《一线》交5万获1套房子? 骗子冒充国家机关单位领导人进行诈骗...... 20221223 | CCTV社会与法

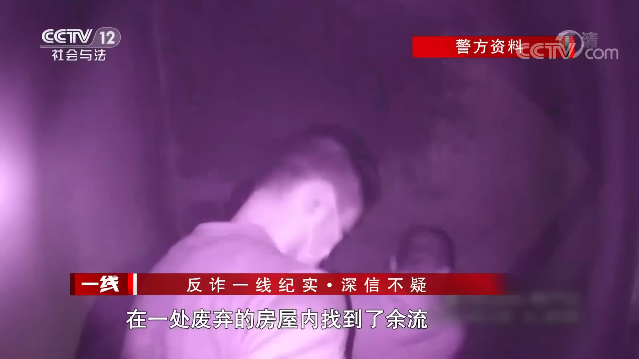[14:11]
几天后，民警经过多方排查，在一处废弃的房屋内找到了余流。